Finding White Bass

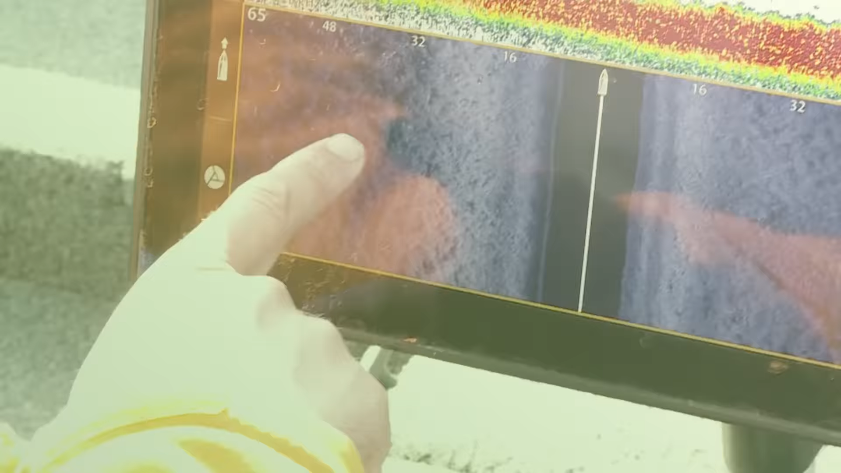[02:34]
Oh my gosh here's a big here's what we're casting to guys. Look at this. Look at all these white bass. Look at that.
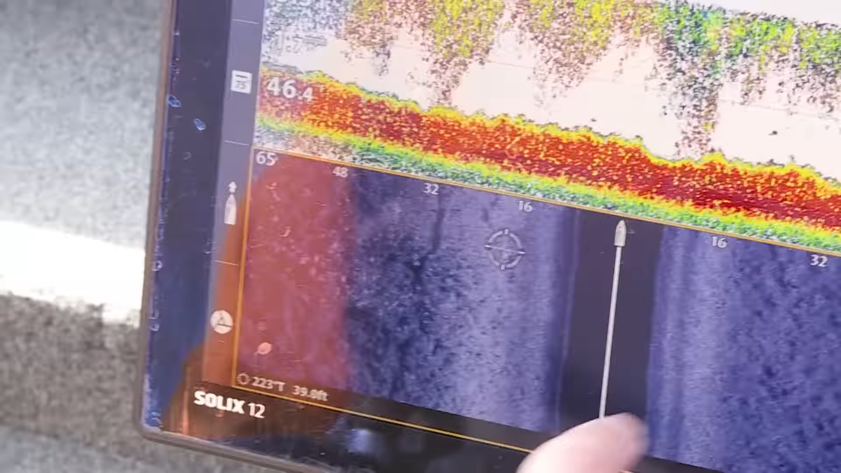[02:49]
Those are all white bass right there. That's exactly what we're looking for.
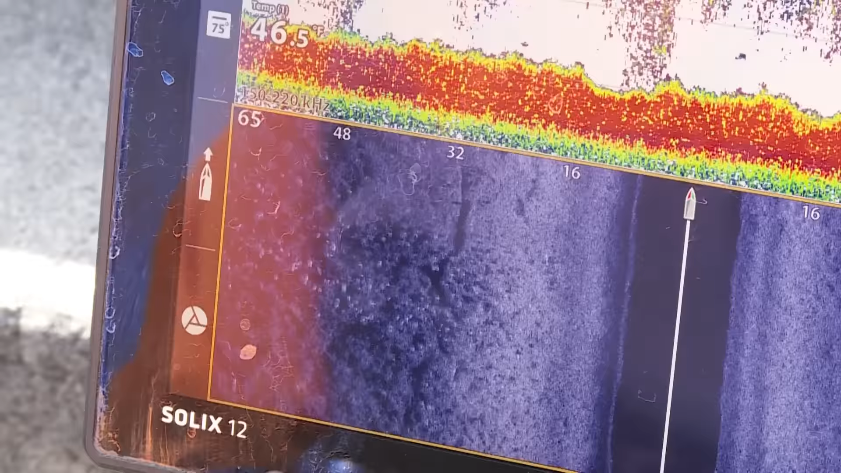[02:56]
In a big flat like this it's really helpful to have a tool like this. Look at more of them.
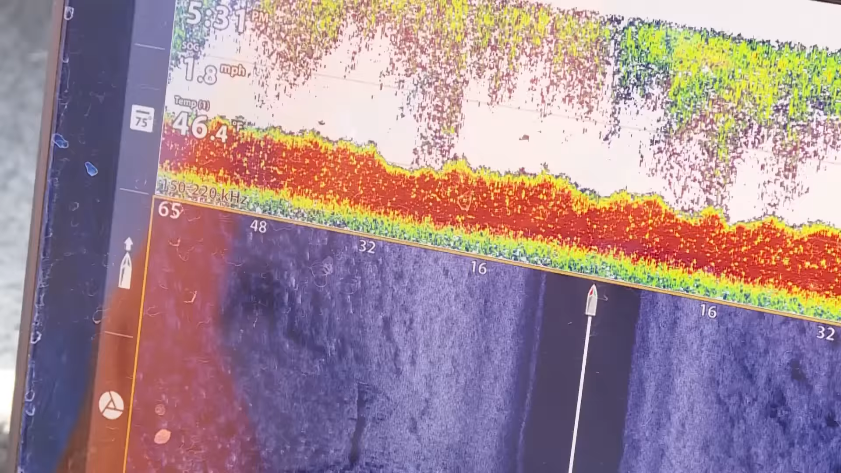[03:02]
On screen: speed 1.8 mph
Look at that. I mean it's one, two, three.